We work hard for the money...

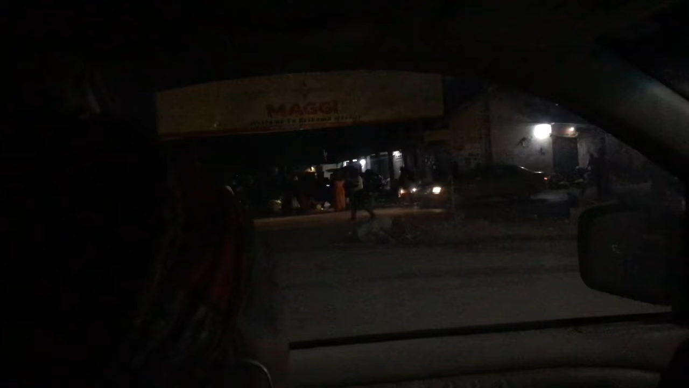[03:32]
Anyway, we had fun. Mm-hmm. That's the market over there. So a few little junctions like that where women are out there with their little flashlights, and I wonder why they don't have lights. Making a deal. Put lights on those things. Them vendors ain't trying to pay no electricity for somebody else's bill. There's the Gambia Ports Authority bus taking workers to the port. I think that's pretty unique.